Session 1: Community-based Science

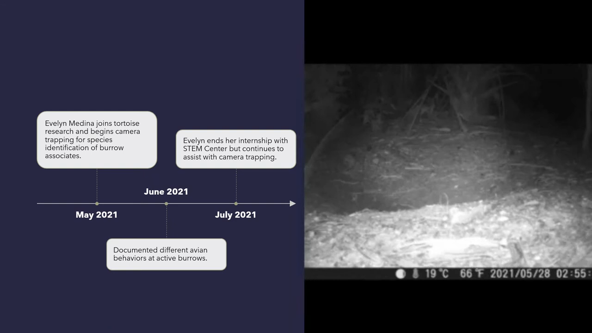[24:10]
I technically ended my internship in July of 2021, but I did continue to stay there. This is just a short clip of different burrow associates that we saw during my time.